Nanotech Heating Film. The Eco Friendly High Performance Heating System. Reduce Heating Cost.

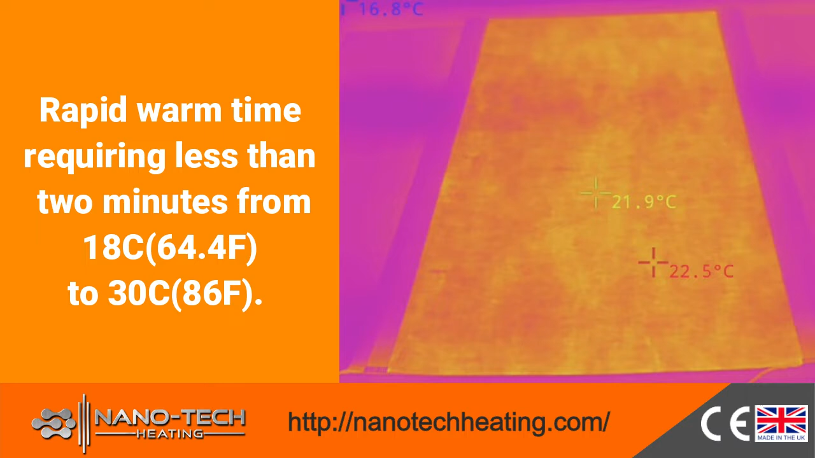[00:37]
NTH Film offers rapid warm time requiring less than 2 minutes to reach 30 degrees Celsius,